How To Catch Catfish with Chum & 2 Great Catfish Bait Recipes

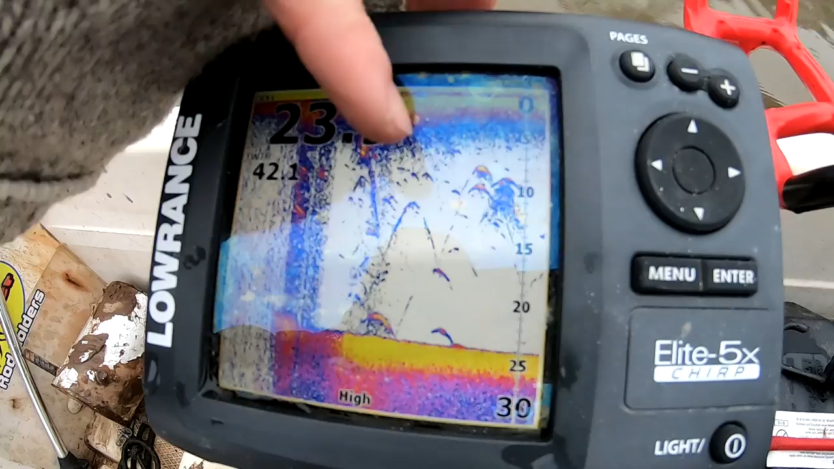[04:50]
there there there there's all sorts of fish in here
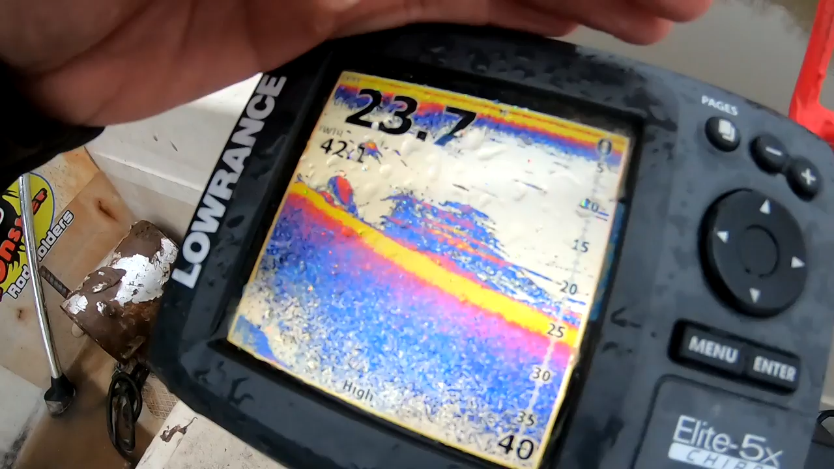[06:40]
you know the fish have been pretty high up in the water column today around the 15 to 10 foot range and so i'm gonna try
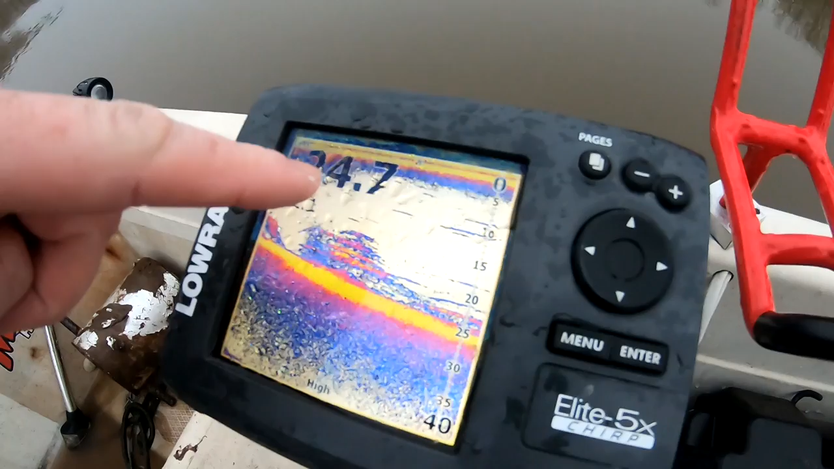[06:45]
to find a hump here in this 20 to 25 feet of water and dump all my